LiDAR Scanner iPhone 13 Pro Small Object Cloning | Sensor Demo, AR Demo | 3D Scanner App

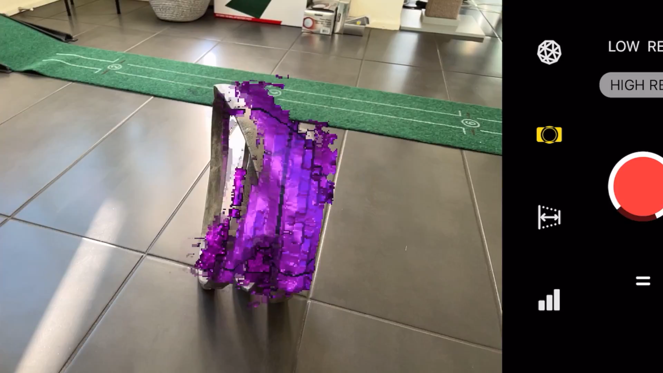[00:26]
So I'm going to start by using a very complicated object just to see how good it is from the beginning and you'll see that it looks like it's scanning it pretty well.
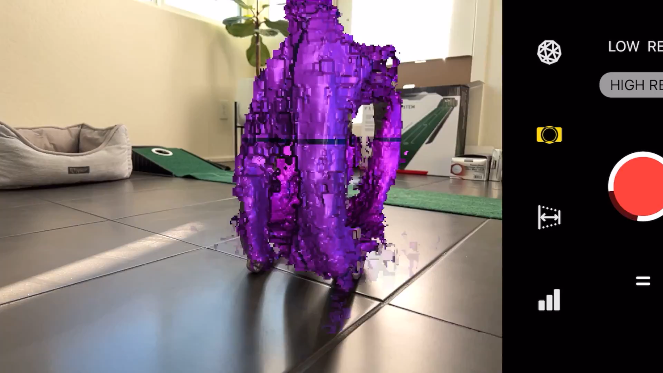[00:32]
So I went up and down just tried to capture the majority of the object to see how it would look.
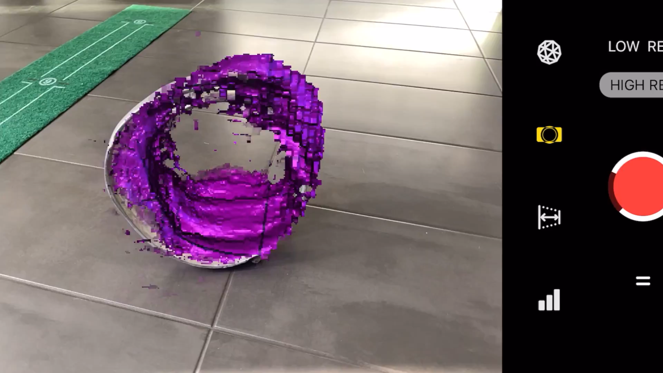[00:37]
So for this one keep in mind I'm walking around so it
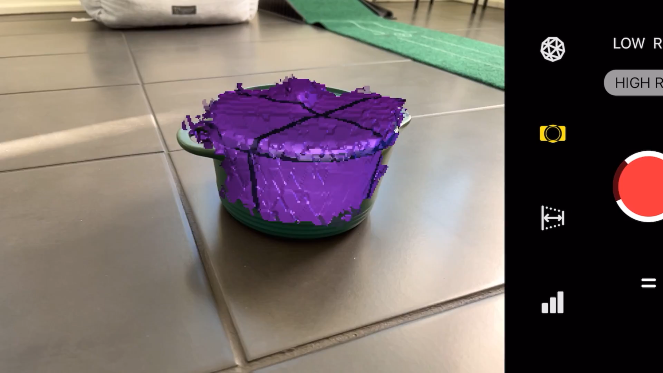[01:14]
I got a simpler object here just a little mini pot and wanted to try this again using the walk-around method.
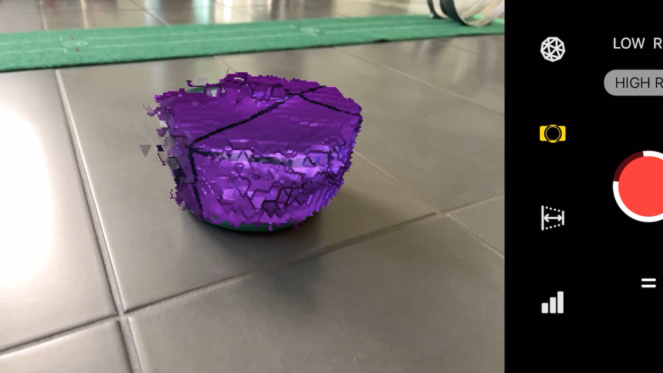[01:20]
So you can already tell that the scan is not too accurate and it'll show after post-processing.
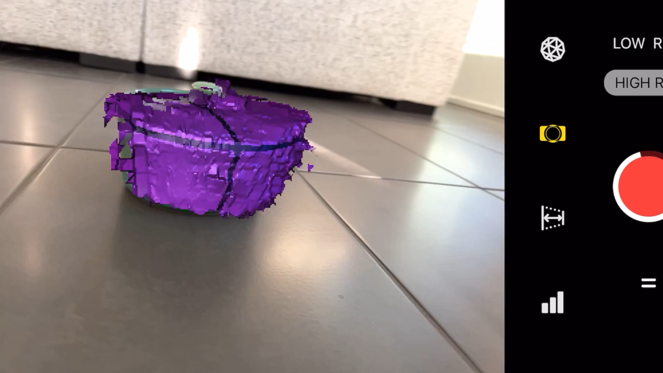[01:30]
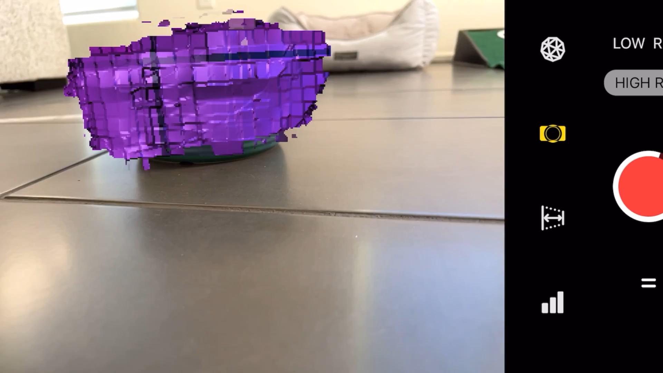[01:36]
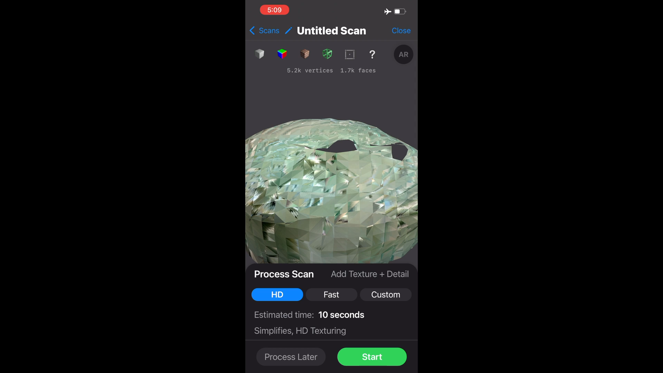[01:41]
So you can see here it mixed different pieces of the top with different pieces of the side and while it knows it was
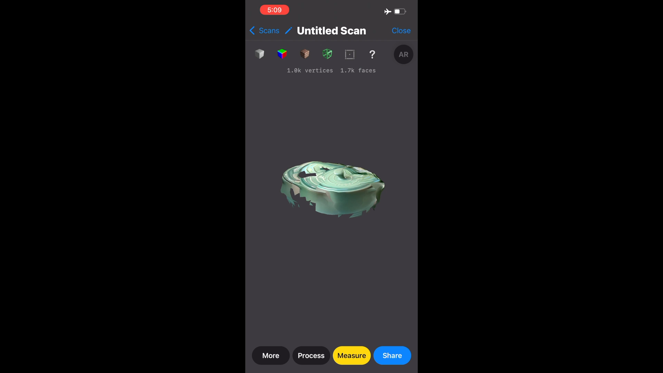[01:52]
a circular object it didn't really handle it too well so I wish I could just spin the
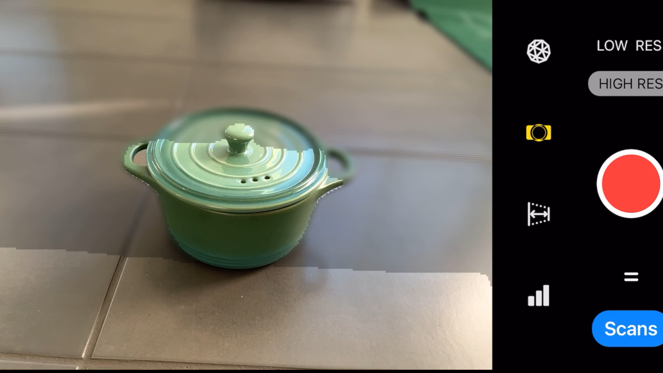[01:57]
object on a platform and hold this steady but that would probably need a special app as well as special hardware so I tried spinning it around without getting up just to see if it would be better than walking around and
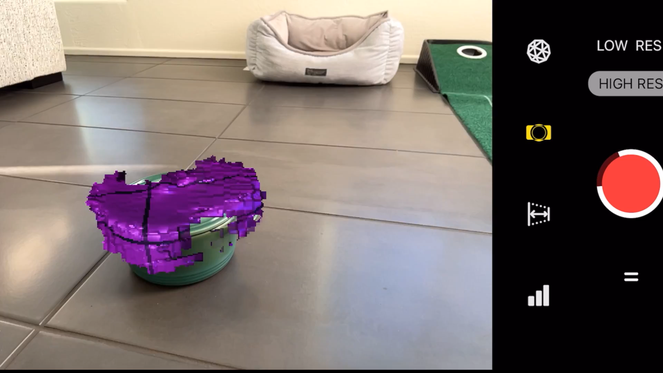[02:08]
as you can see here it wasn't really any better so I thought let me try one more time so I got a round
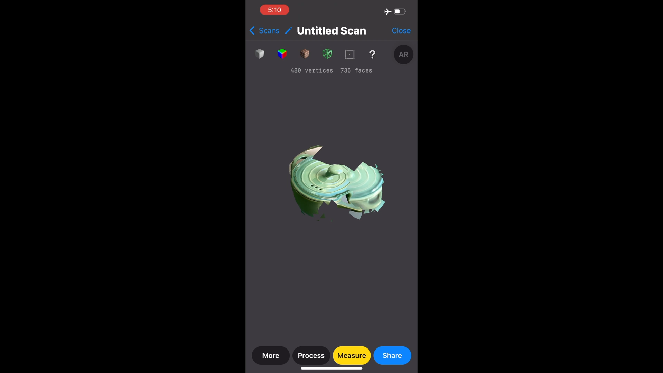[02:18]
vase that's taller and I want to see how it would do with something like that because
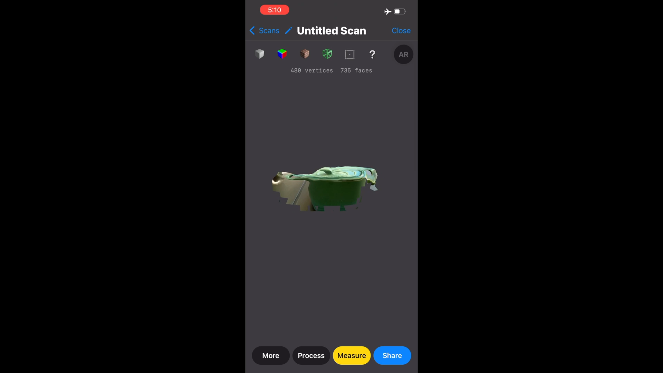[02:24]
so far it seems to have done a better job with a huge object like my vehicle versus these smaller objects so just from the scan right now it looks pretty good but as you'll
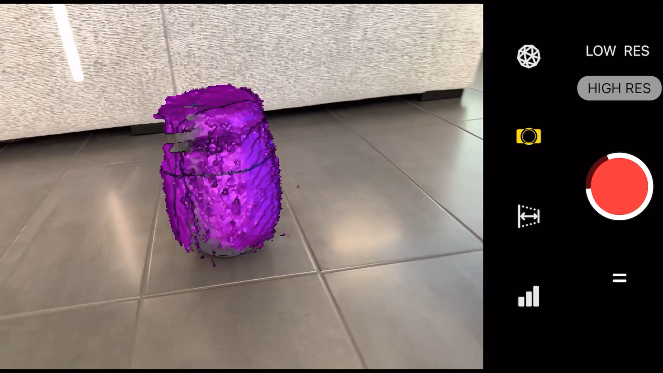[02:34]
see after it's processed it's still not